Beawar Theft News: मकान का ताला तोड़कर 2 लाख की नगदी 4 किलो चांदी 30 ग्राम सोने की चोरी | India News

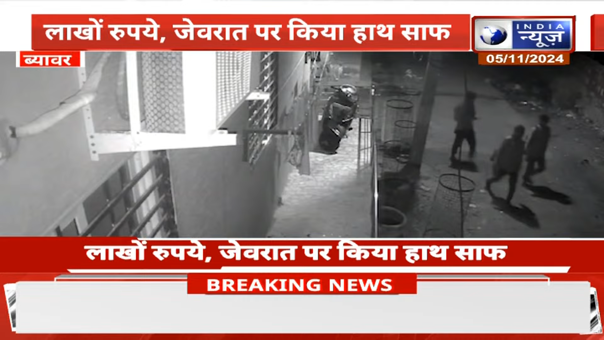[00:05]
30 ग्राम सोने के साथ कीमती सामान पर हाथ साफ किया इस मामले में पीड़े ताहरीश सोनी ने थाने में मुकदमा दर्श कराया है चोरी की पूरी घटना मौके पर लगे सीसी टीवी में